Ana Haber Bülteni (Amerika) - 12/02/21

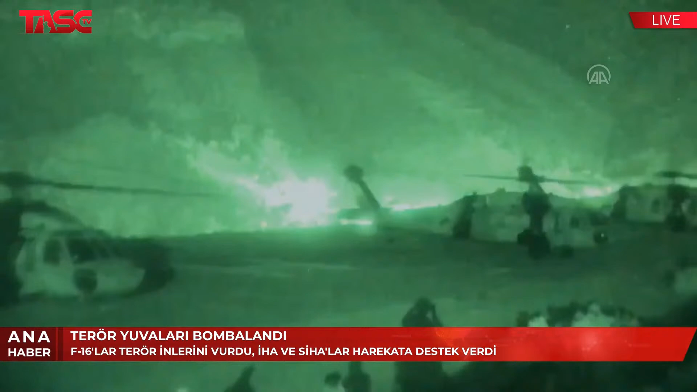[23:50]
F-16'lar, İHA'lar ve SİHA'lar havadan, komandolarsa karadan destan yazıyor. Irak'ın kuzeyindeki Gara bölgesinde 10 Şubat'ta başlayan Pençe Kartal 2 harekatıyla PKK'ya ağır darbe indirildi.
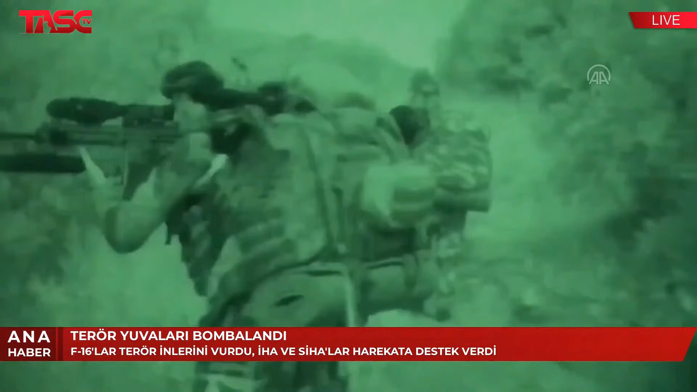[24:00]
Havadan başlayan operasyonun ardından komandolar helikopterle bölgeye indirildi. 50'den fazla terör hedefinin vurulduğu bölgede Mehmetçik zorlu coğrafyada teröristlerin izini sürüyor. Yerli ve milli mühimmatında kullanıldığı harekatta teröristlerin kullandığı sığınak,
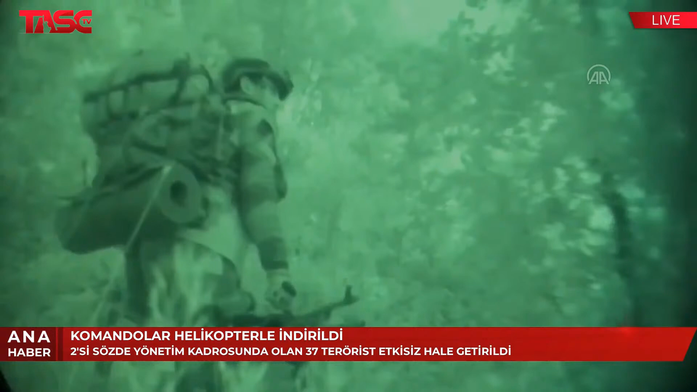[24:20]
depo ve mağaralar yerle bir ediliyor.